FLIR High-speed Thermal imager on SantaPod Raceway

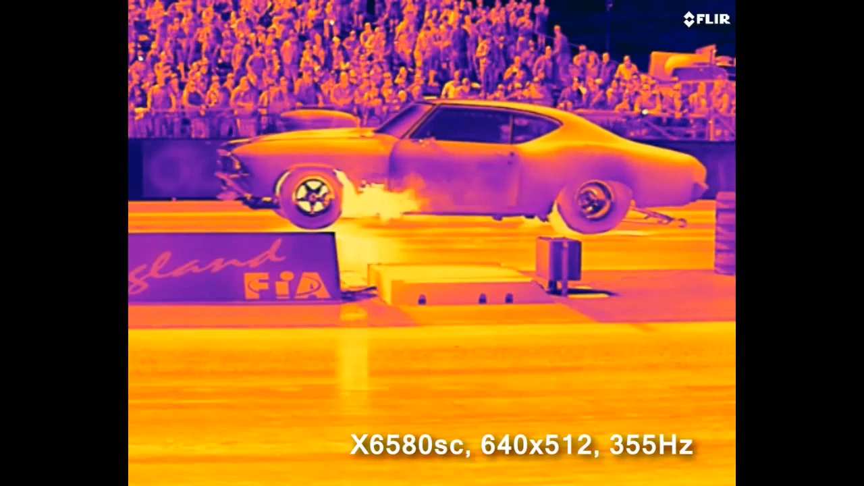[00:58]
High speed data recorder is running directly from Harkis.
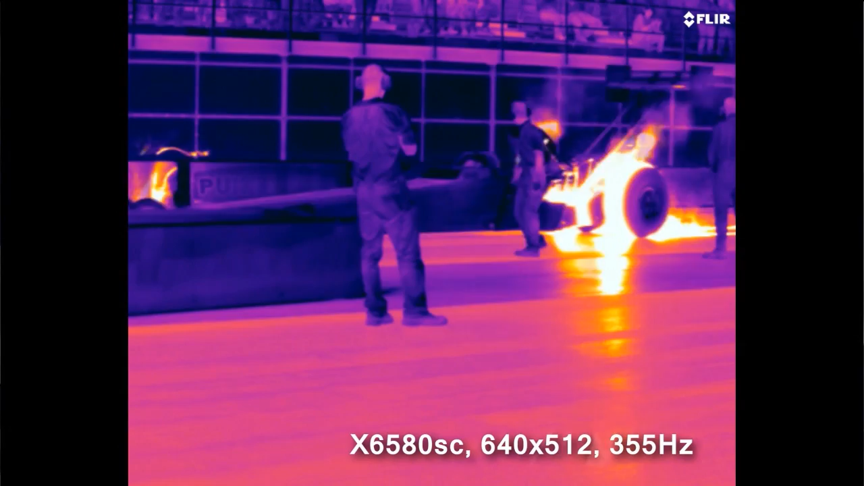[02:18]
they're around 800 Fahrenheit and the clutch is way hotter.